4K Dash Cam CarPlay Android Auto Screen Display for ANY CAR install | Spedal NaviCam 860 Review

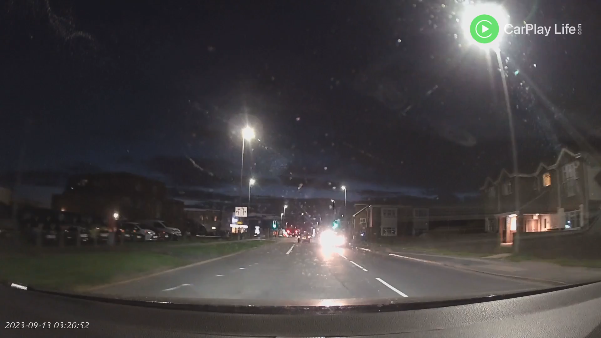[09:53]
At night the sensor also struggled to maintain detail in areas and although there are some shallow detail in dimly lit areas, anywhere near a light source such as street lamps and shop signs were just a little bit too over brightened and carried excessive bloom around them which made them a lot less legible to read as well as limiting the amount of number plates that could be read as well. As an included dash cam it performs well but the main flaw though was due to its soft plastic mount.